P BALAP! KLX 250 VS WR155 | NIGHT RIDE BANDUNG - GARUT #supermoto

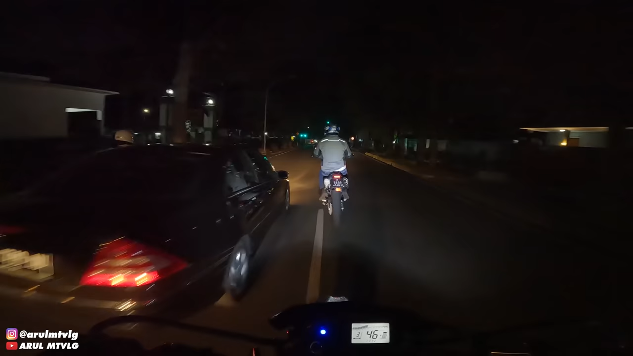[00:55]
Naik ride ke Garut. Ini sebenarnya ramean, ada berapa orang ya? Ya sekitar 10 orang lah. Cuma yang lain tadi udah pada duluan. Dari jam 6 mereka udah pada di nagrek, nungguin di nagrek. Sekarang tinggal kita yang lagi mau nyusul ke Garut. Ini acara NIF-nya Cracker Garut,
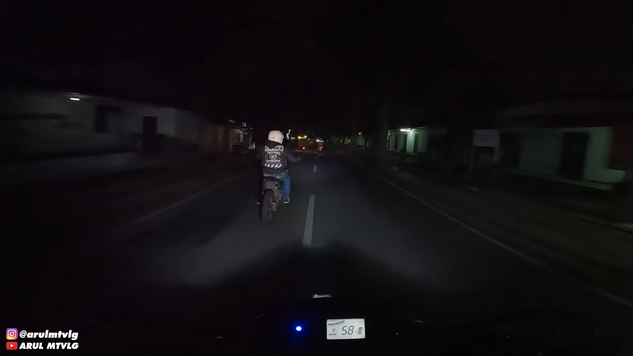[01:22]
anniversary Cracker Garut, nggak tahu yang keberapa. Jadinya kita datang, cuma udah kemalaman sih, nggak apa-apa lah, yang penting datang ya kan. Jadi kita OTW sekarang 4 orang, sisa 4 orang doang, yang lain udah berduaan. Ini 2,5 dua-duanya, 2,5, 2,5, 150, 150.
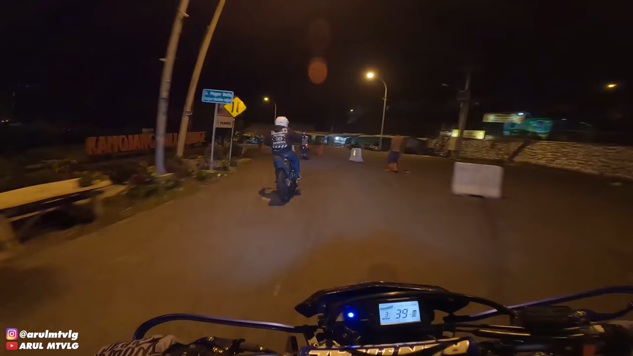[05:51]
Tahu ternyata ada jalur kecil, jalur besarnya juga. Ini jembatan apa ini?
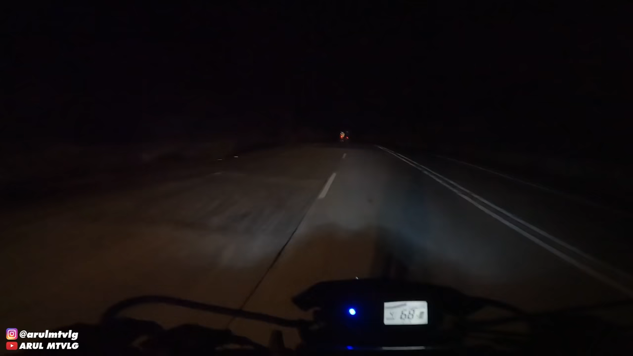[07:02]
Ya jalannya gelap lagi. Ini footage nya nanti malah gak kelihatan lagi kalau gelap kayak gini.
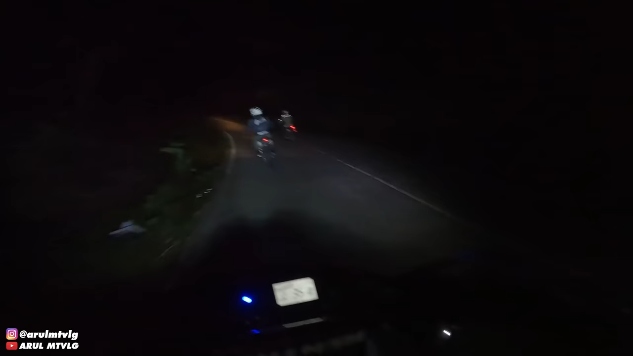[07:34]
Beneran tengah hutan ini dong. Gelap juga, gak ada apa-apa. Gak ada ini sama sekali.
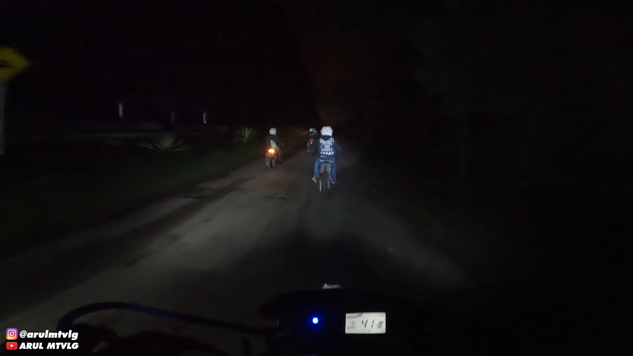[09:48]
Tapi katanya nanti aja lah. Itu namanya kok lampu apa langitnya merah aja. merah langitnya anjir.
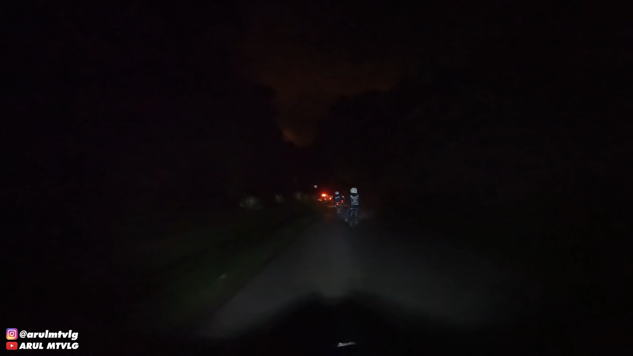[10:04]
Kenapa ya?
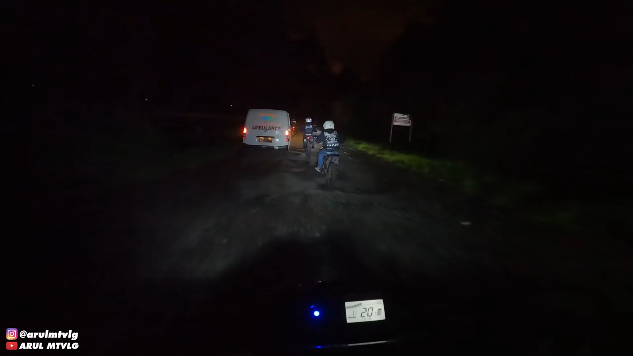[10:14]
Ini merah kenapa anjir?
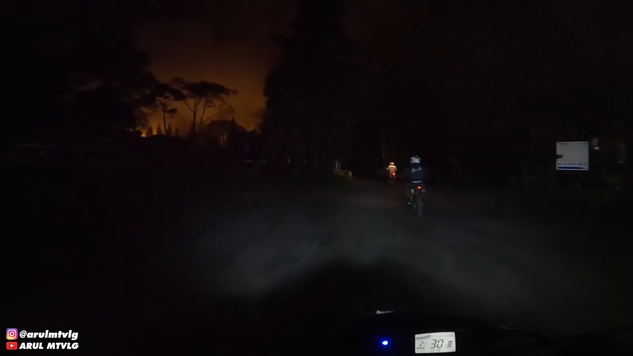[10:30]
Ada yang bakar gitu. Ini apa cuk?
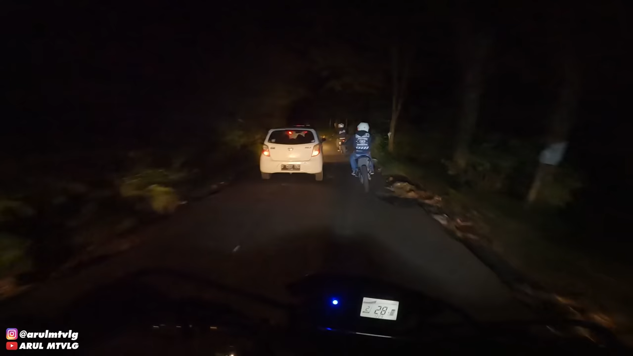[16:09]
Mobil-mobil pada lewat sini banyak juga ternyata. Ini tuh tadi jam berapa sih berangkatnya?
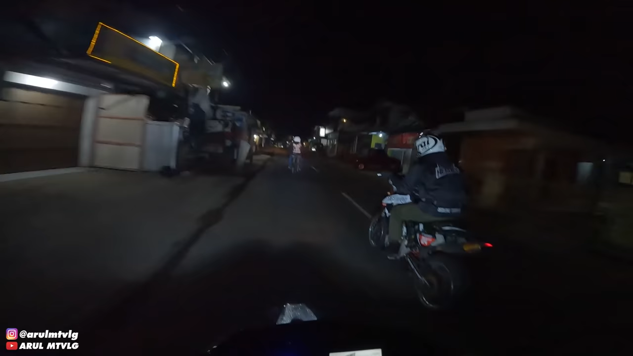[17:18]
Itu apa? Bayong Bayong Bong Cikajang, wisata darajat pasir wangi. Ini udah masuk Garut? Hah?
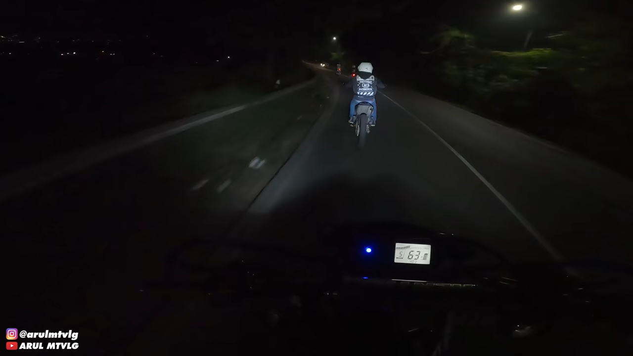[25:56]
Tapi sebenarnya enak lewat jalur ini tadi siang, Majalaya tadi sepi gitu, cuma ya emang kurang bagus jalannya, kurang mulus, banyak lubangnya. Kalau lewat sini mah rame anjir, rame sama kendaraan besar semua, bis, truk, kayak gitulah pokoknya.
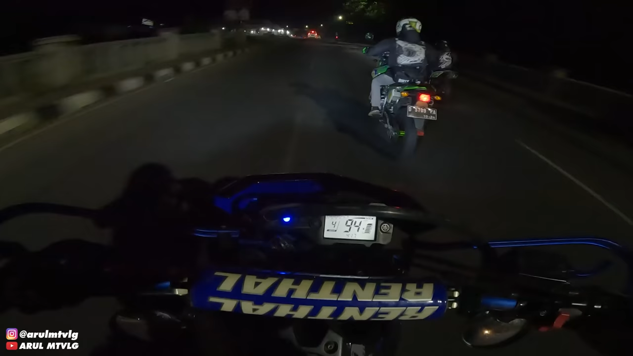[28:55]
Motor aing napasnya udah habis. Ayo! Ayo! Ayo! Ayo!
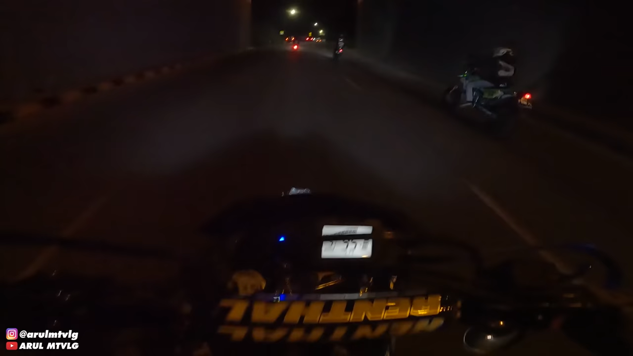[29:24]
Motor saya nafasnya sudah habis karena cuma 160 cc, tapi maksa buat ngejar 250. Tapi nggak apa-apa, yang penting bisa nempel.
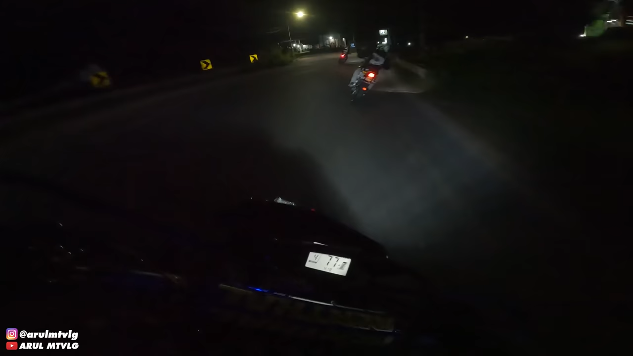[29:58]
Emang paling enak jalur tadi teh buat ngebut anjir.
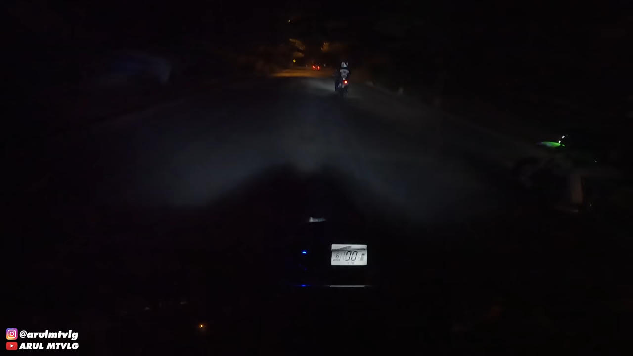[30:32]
Aduh capek suara saya cok. Tarik nafas bentar. motornya osa, orangnya juga osa. Garut Tasikmalaya kanan, berarti kanan mah balik lagi bego. Wah, sudah cukup sampai di sini. Yang lain mana?
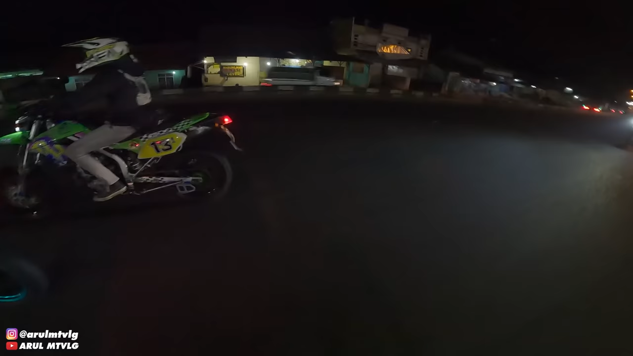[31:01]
Oh, pada di belakang. Wah, mereka jauh tertinggal. Karena mereka memang pelan-pelan menikmati perjalanan. Kalau kita ini bertiga kayak orang gila yang membawa motornya. Mohon maaf. Jangan ditiru.